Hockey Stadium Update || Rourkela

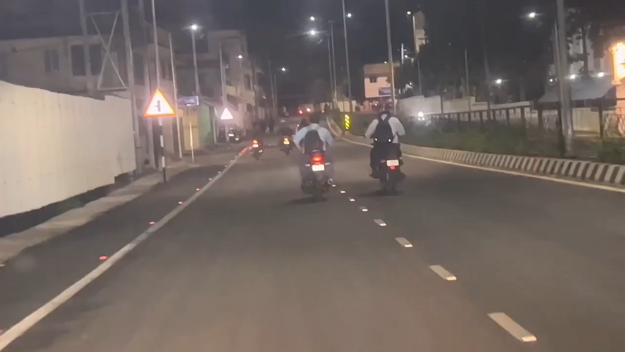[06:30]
से आगे बढ़ते हुए अभी मैं आगे बढ़
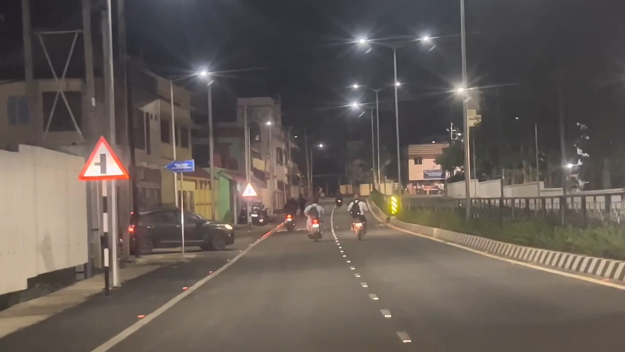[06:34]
रहा हूं और आपको भी दिखाने का प्रोशिस कर रहा हूं अभी यह मैं हूं चेंड के एरिये में तो यहां देख सकते है
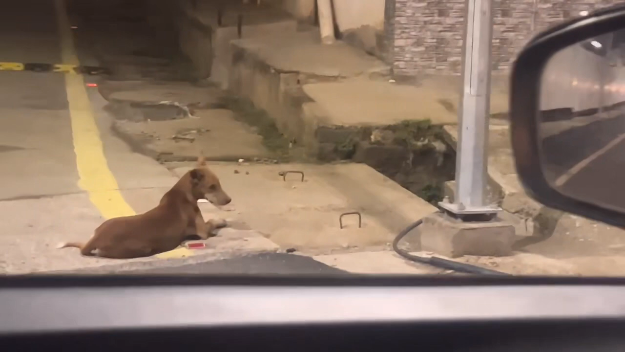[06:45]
का काफी मित्रगंद बैठे हुए हैं यह आप देख लीजिए और
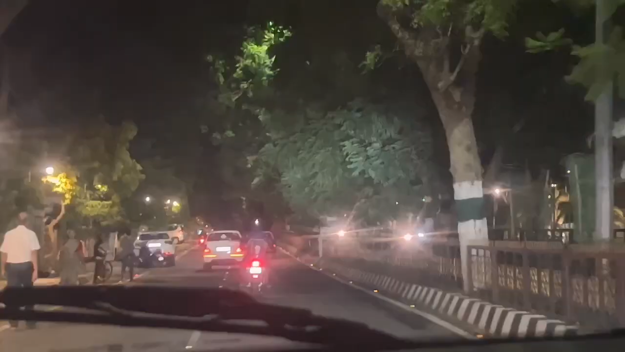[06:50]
यहां से आगे बढ़ते हुए आपको दिखा रहा हूं छेंड का आप देख सकते हो यह छेंड होकी स्टेडियम के चलते
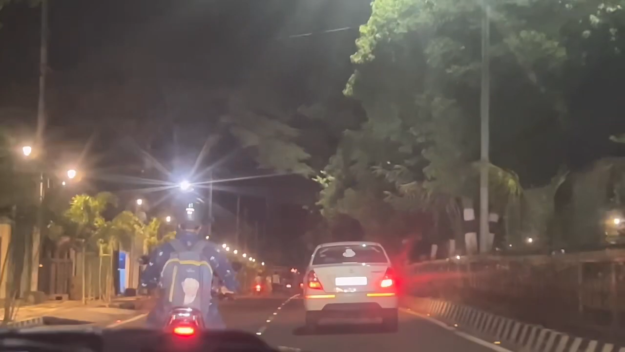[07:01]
काफी डेबलफ हुई है और छेंड ही नहीं हमारे पूरे राउंड के लाग देख सकते
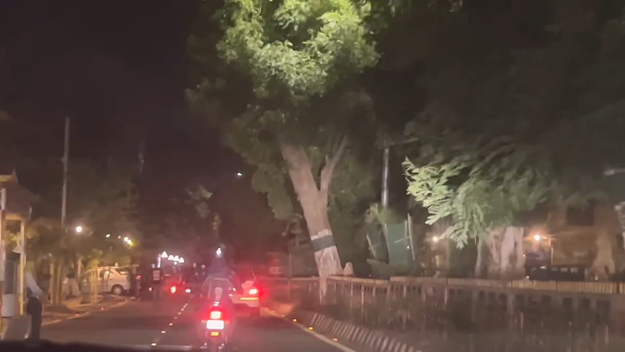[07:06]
है यह आप देखिए काफी आपको यहां पे पेर पोध है उस समय लगाए गए थे जो अभी काफी बढ़ गई है और काफी सुन्दर दिख रही है हरी आली फुरा हडा भडा चेंड हो गया है तो आप देख सकते हो और अभी कुछ नजारे आपको में रोड का दिखाता
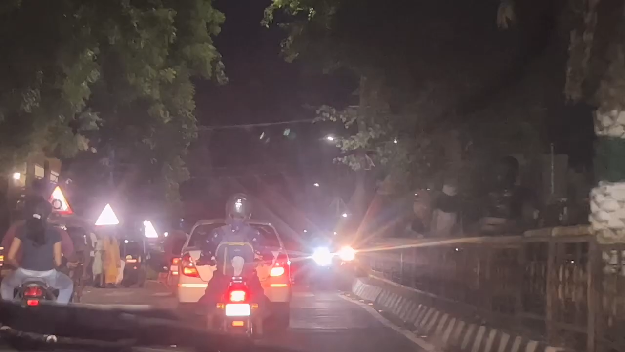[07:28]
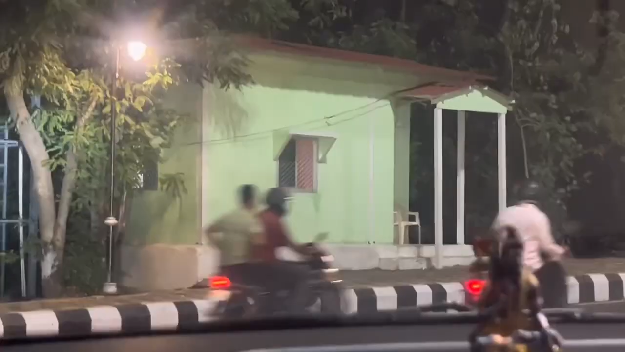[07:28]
हूं तो फ्रेंड आप देख सकते हो अभी यह चेंड चौक से आगे बरते हुए
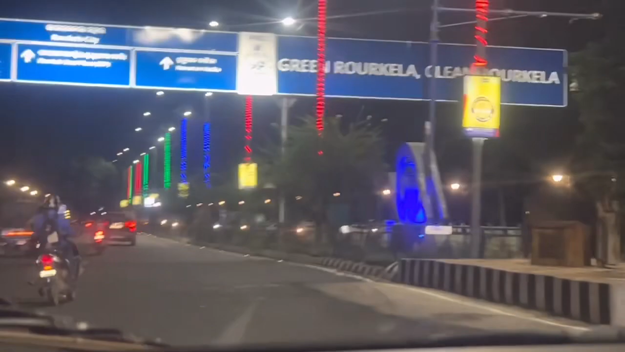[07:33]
और यह आप बोड उड को देख के लगेगा आपको जो कोई बड़ी सुटी में आ गए हो इतना
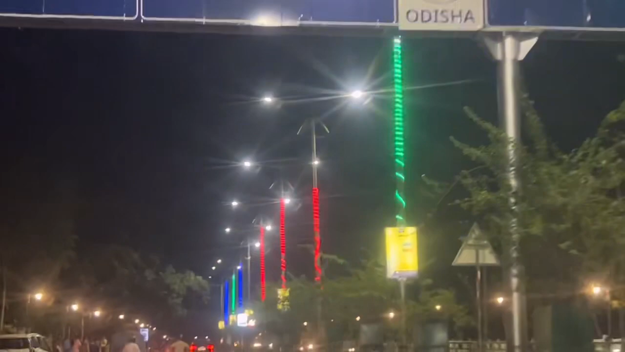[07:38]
बड़िया यह सब हुआ था हमारे राउकला में और अभी भी है तो
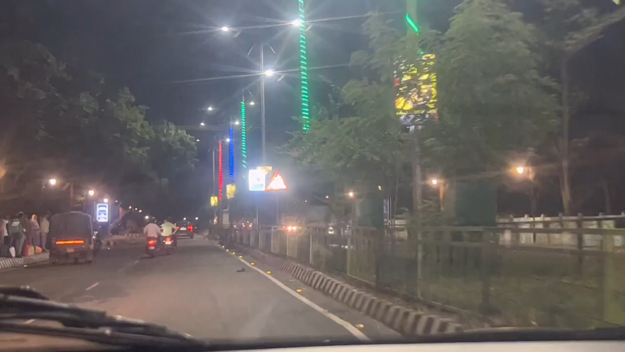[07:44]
यह आप देख सकते हैं और आप अगर पेट्रोल डीजल लेनी
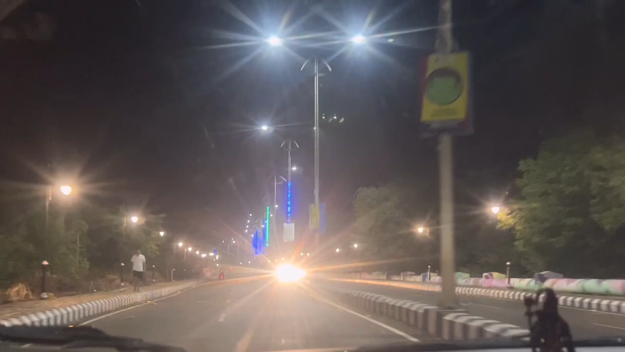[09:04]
अभी जो ये लाइट वेगरा लगी थी जन्वरी महीने में तो कितने लाइट बचे हैं और कितने फ्यूज हो गए तो वो सारे कुछ आपको दिखाने वाला हूँ तो बहिया देख सकते हो इस जगह में देखिए ये रोड के मिडिल में ये कुछ बनाया